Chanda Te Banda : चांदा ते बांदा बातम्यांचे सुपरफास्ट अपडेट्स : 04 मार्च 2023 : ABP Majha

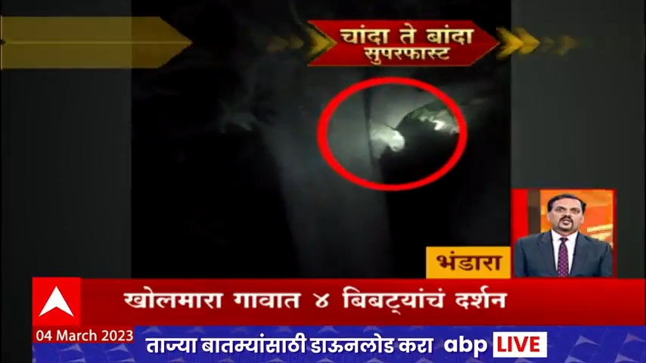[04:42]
भंडाराच्या खोलमारा गावातील शेत शिवारात एकाच वेळी 4 बिबट्यांचं दर्शन, शेतकऱ्यांमध्ये भीतीचं वातावरण, वन विभागाने बिबट्याचा बंदोबस्त करावा, नागरिकांची मागणी.